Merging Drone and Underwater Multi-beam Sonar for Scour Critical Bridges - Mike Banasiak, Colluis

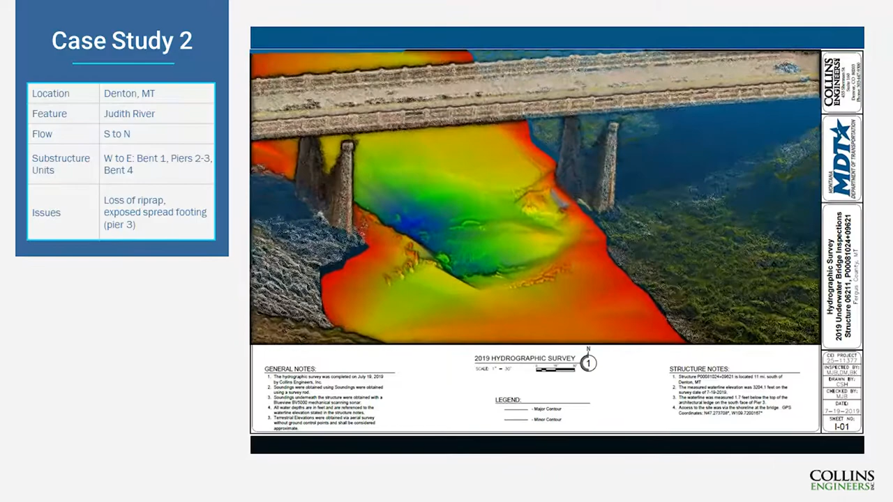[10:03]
captured on the photogrammetry you know of the drone imagery. So as we zoom out again calling your attention to this riprap that was placed along the west embankment.
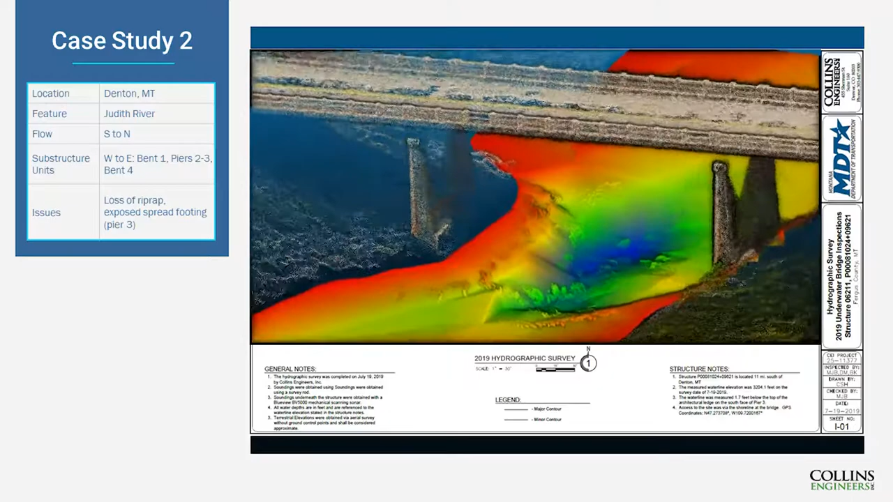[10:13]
So utilities for this model you know you'll notice upstream
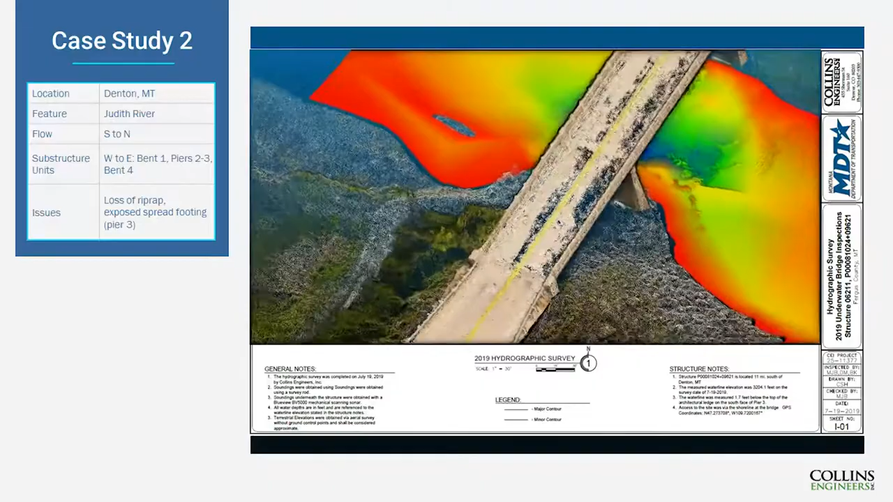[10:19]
we have a pretty steep cut bank along that upstream
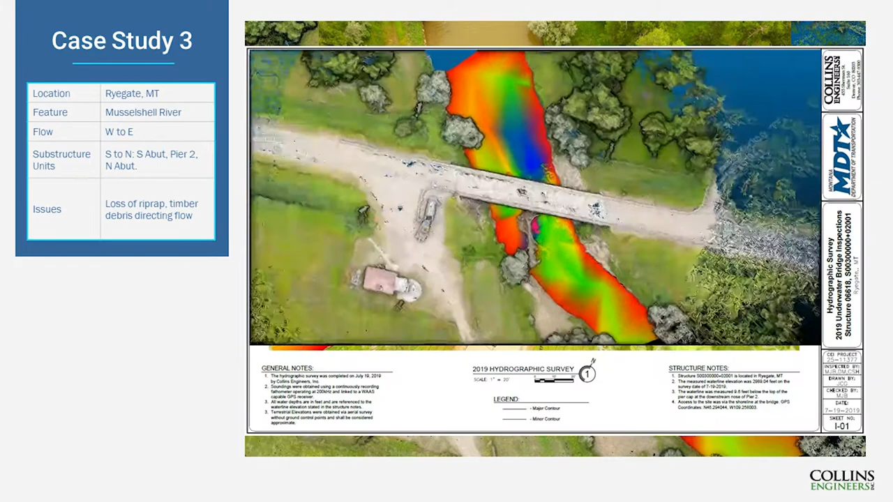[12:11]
few underwater photos you know in a contour map but but in terms of visuals that's you know there's not there's not much whereas with these models
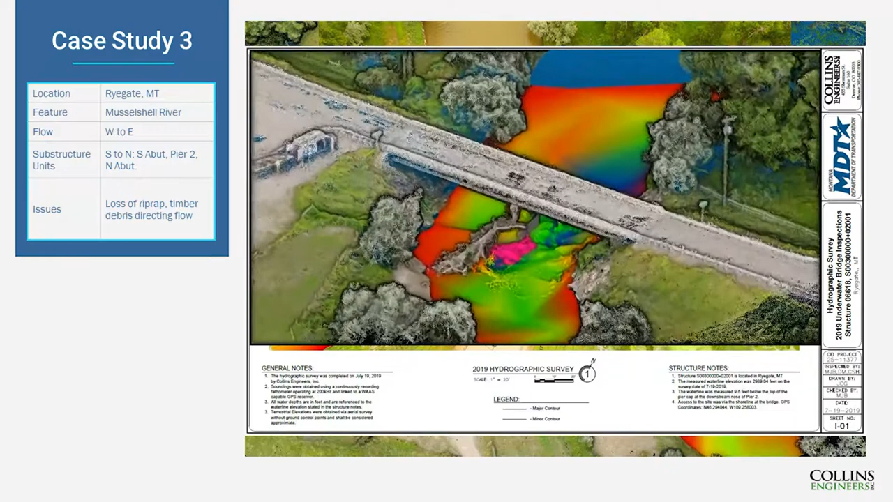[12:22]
you know you can see exactly what's going on underwater and what's what's happening as a result of some constrictions in the channel so notably our stream here is flowing from the bottom of the screen to the
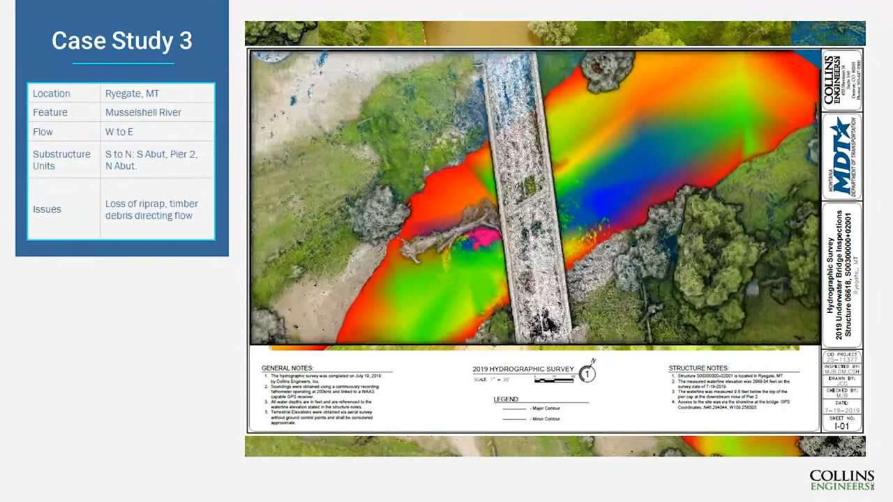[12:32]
top we've got some timber debris lodged at the upstream nose that's captured on photogrammetry and also coated in pink in our underwater multi beam you know post
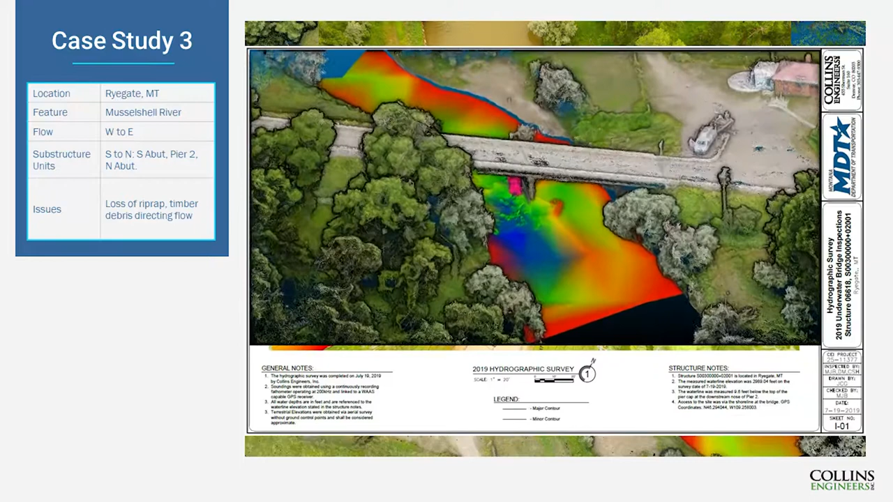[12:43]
processing which comes back as a point cloud and it's and it's on us to post process that whereas
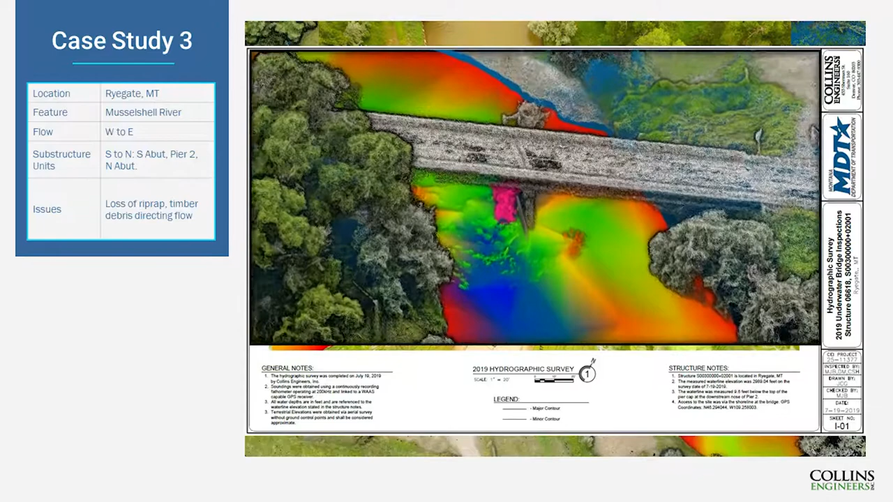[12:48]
photogrammetry using photos you know obviously the trees show up the bridge shows up you
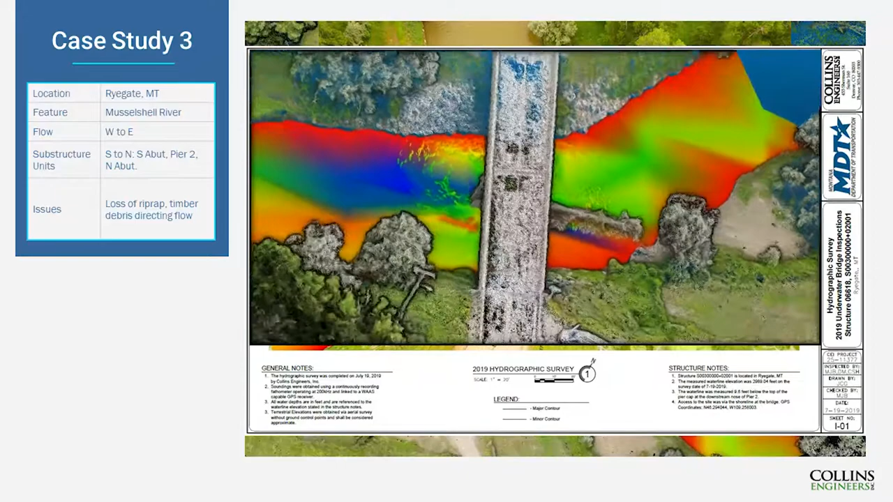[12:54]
know it's it's there's not much analysis in the back end but so that timber debris lodged at that upstream nose really directing all
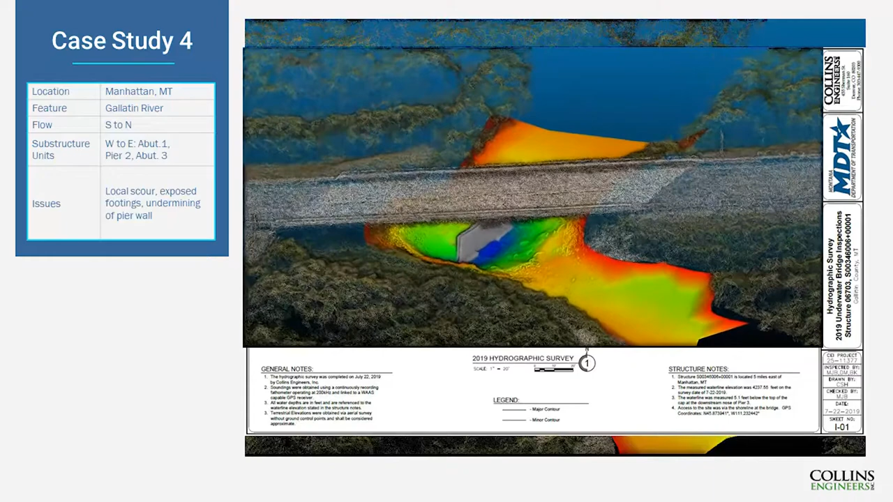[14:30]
you know in line with the downstream channel we're looking we're looking downstream so the water's flowing from the bottom of the screen to the top so likely you know when this bridge was built the waterway was much more well aligned with
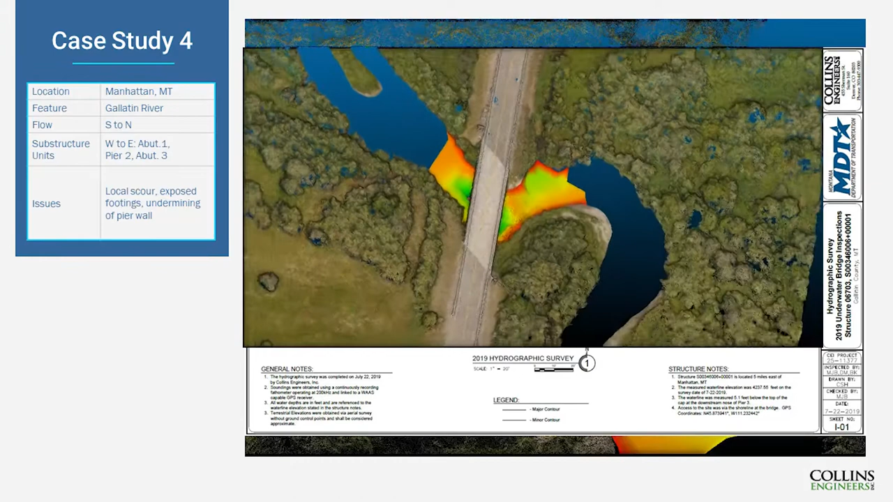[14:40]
with the substructure units but over time in this low-lying you know probably you